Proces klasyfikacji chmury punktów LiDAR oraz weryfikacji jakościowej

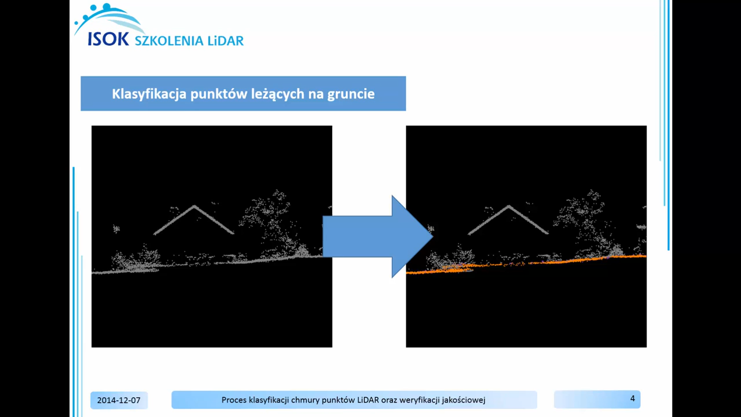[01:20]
które nie wchodzą w skład punktów leżących na gruncie. Punkty leżące na gruncie klasyfikowane są z użyciem aktywnego modelu TIN. Automatyczne narzędzia klasyfikacji mogą powodować błędy klasyfikacji.
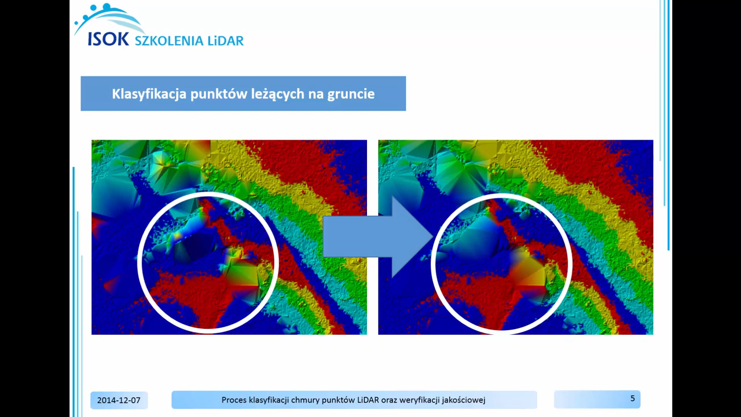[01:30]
Na szczęście do poprawiania tego typu błędów można wykorzystać narzędzia manualnej klasyfikacji chmury punktów w oknie 2D. Finalnym efektem przetwarzania jest sklasyfikowana chmura punktów na podstawie
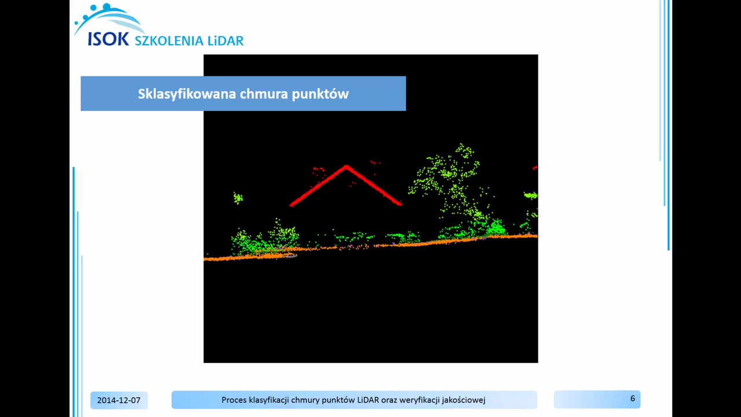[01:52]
algorytmów klasyfikujących chmury punktów po wysokości oraz algorytmów wyszukujących dowolnie nachylone płaszczyzny, np. dachy budynków. Po wykonaniu pełnej klasyfikacji chmury punktów ostatnim etapem będzie manualna korekta wykonanych przetworzeń chmury punktów.
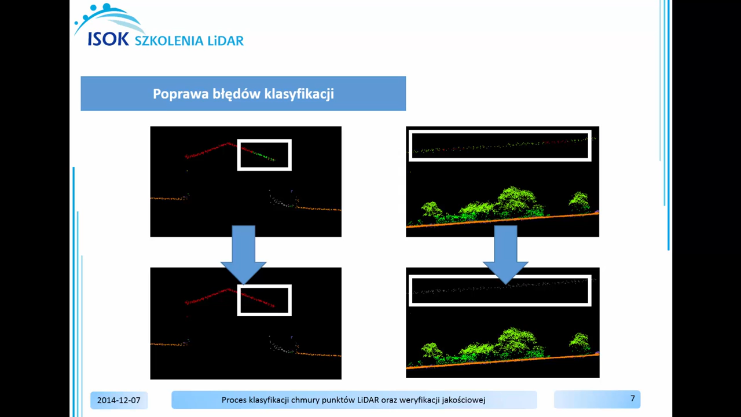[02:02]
W oknie oprogramowania ArcMap mamy wyświetloną chmurę punktów, na podstawie której będziemy dokonywać klasyfikacji chmury punktów. Chmura punktów wyświetlana jest użyciem oprogramowania LP360 i bazując na podstawowym pasku narzędziowym, bardzo proszę zmienić styl wyświetlania tej chmury punktów na wyświetlanie według klasyfikacji.
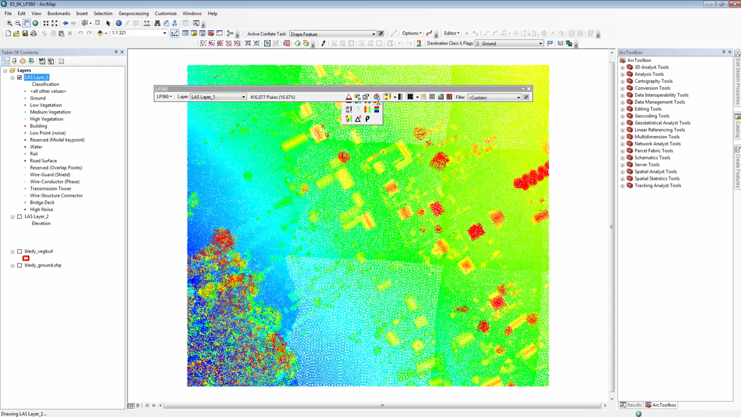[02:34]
Display by classification. Kiedy wyświetliliśmy chmurę punktów w tym stylu wizualizacji, dostrzeżemy,
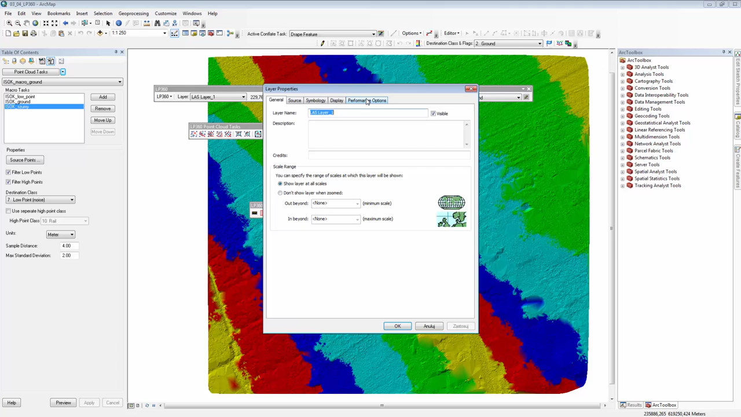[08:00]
Dodatkowo w właściwościach warstwy pierwszej wybierz w symbologii Vertical Distance Between Color na poziomie 0,40 m i kliknij OK.
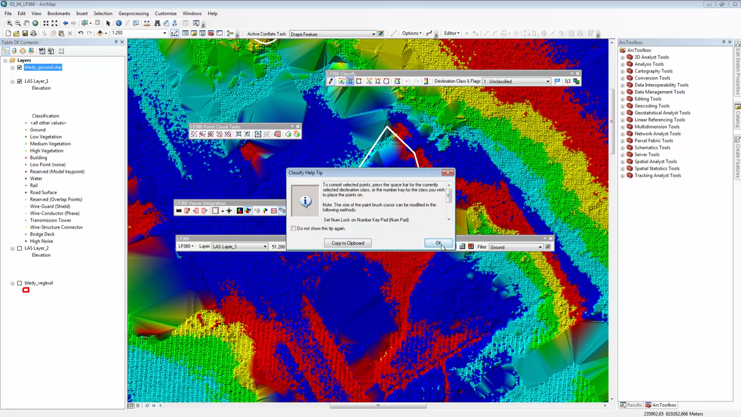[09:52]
Destination Class & Flags będzie klasa Unclassify, a więc pozostaw ją niezmiennie. Natomiast zaznacz chmurę punktów pędzlem pozwalającym na przenoszenie punktów do innej klasy. Punkty, które chcesz przenieść do innej klasy zostaną oznaczone kolorem czarnym.
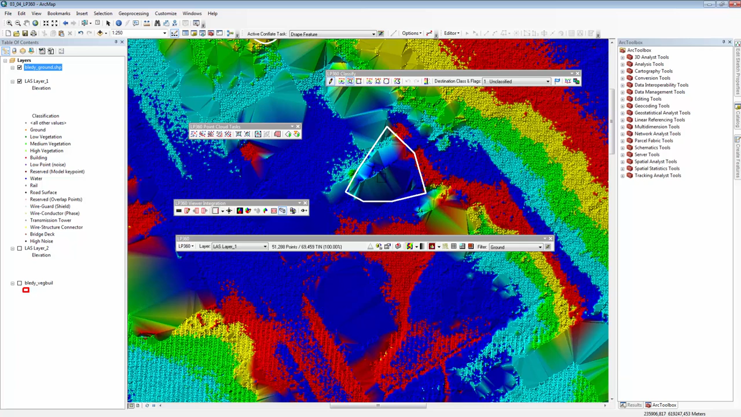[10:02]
Po zaznaczeniu punktów niewłaściwie sklasyfikowanych poprzez przyciśnięcie spacji możesz przenieść punkty do klasy Unclassify.
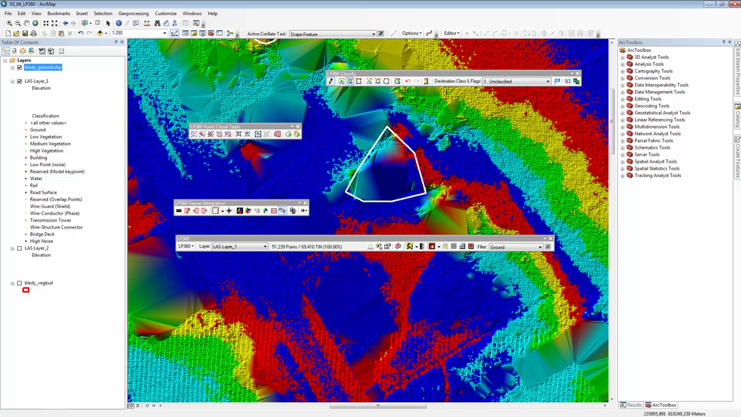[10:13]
Tą czynność powtórz dla następnych błędów, które zostały zidentyfikowane w pliku Shape
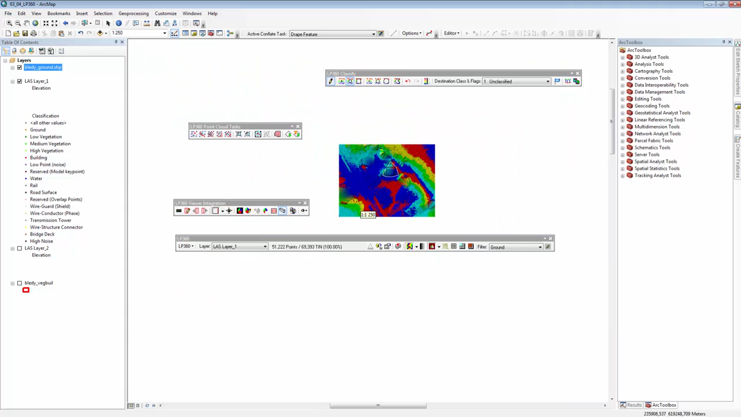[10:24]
i ponownie w tym miejscu możesz zaznaczyć tak, aby dokonać manualnej poprawy. A więc wykonujemy zaznaczanie,
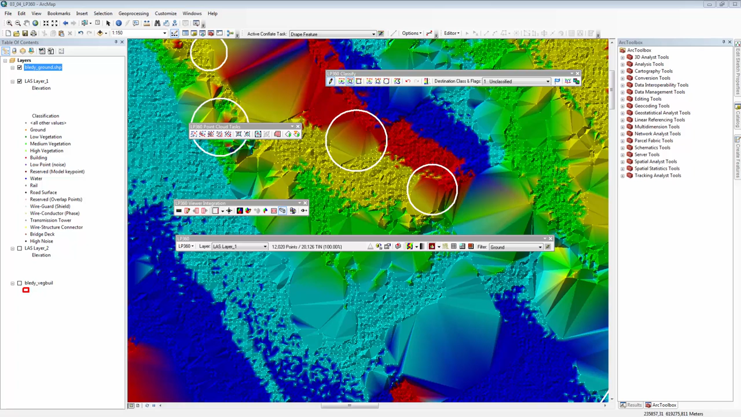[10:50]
przyciskamy spację i przenosimy punkty do właściwej klasy. Po wykonaniu poprawnej klasyfikacji manualnej możesz przejść do automatycznej klasyfikacji roślinności i budynków. Klasyfikacja ta zostanie wykonana na warstwie drugiej, a więc odznacz warstwę pierwszą i wyświetl warstwę drugą.
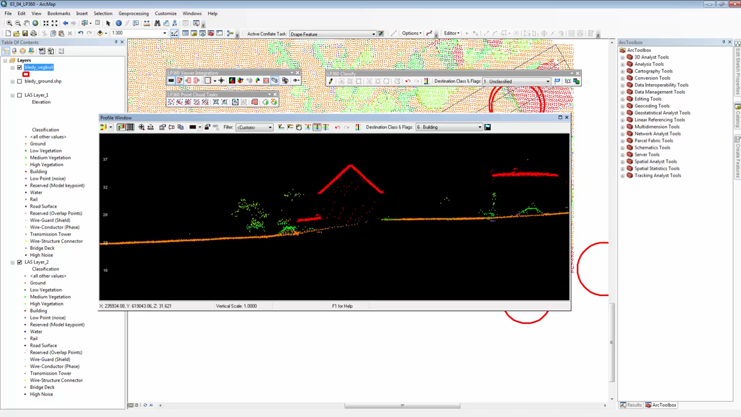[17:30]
przenieść do klasy budynki przyciśnij spację punkty które poprzednio należały do klasy roślinności w tym momencie znajdują się w klasie grant i zostały prawidłowo sklasyfikowane zamknij okno profilu i znowu otwórz tabela atrybutów warstwy
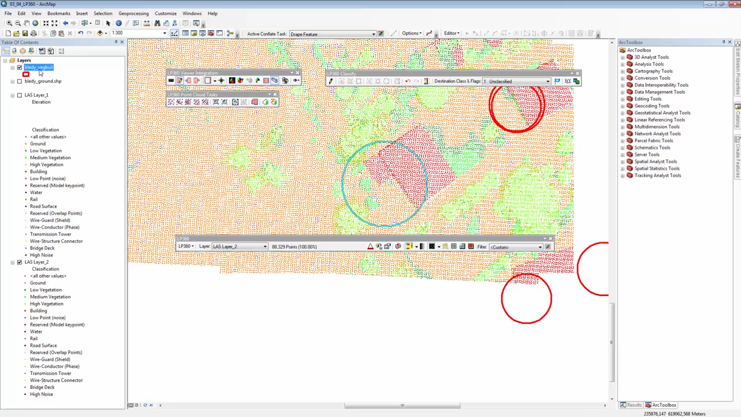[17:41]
błędy vec boil open attribute table i
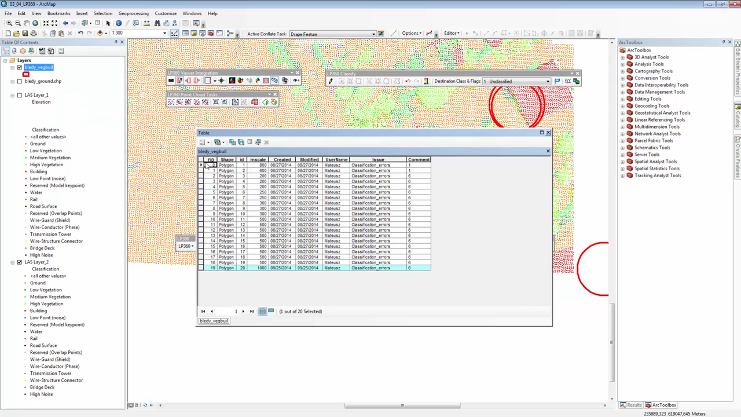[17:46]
przejdź do błędu o numerze id równym 1
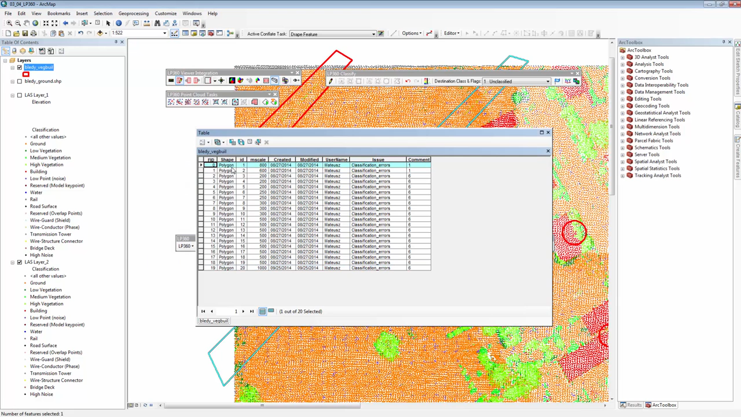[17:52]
błąd id o numerze równym 1 dotyczy klasyfikacji linii energetycznej
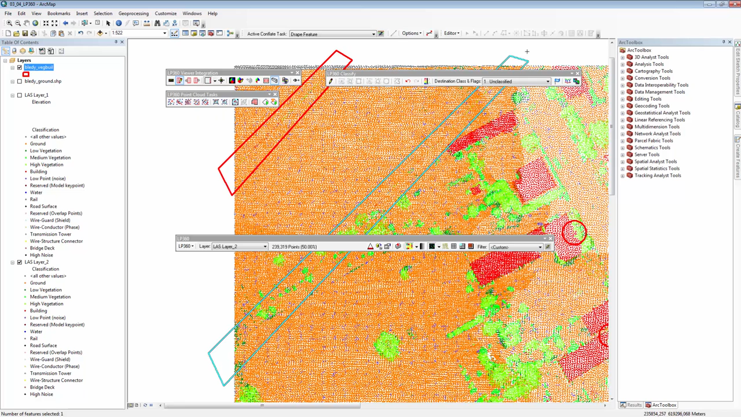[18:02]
kiedy dokonamy przekroju wzdłuż linii energetycznej w oknie profilu zobaczysz błędnie sklasyfikowaną linię energetyczną która została przypisana do klasy roślinności bądź punktów leżących na dachach budynków w celu poprawy manualnej klasyfikacji wybierz jako destination class and flags klasę unclassify
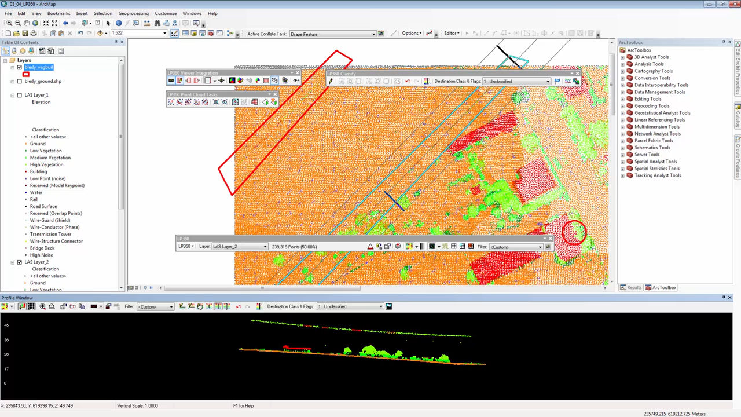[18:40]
zaznacz pędzlem dane punkty poprzez przyciśnięcie spacji przenieść punkty do klasy unclassify ćwiczenia polegały na sklasyfikowaniu chmury punktów lidar do klasy punktów niskich i szumów punktów leżących na gruncie roślinności czy też należących do budynków w pierwszej części ćwiczenia sklasyfikowano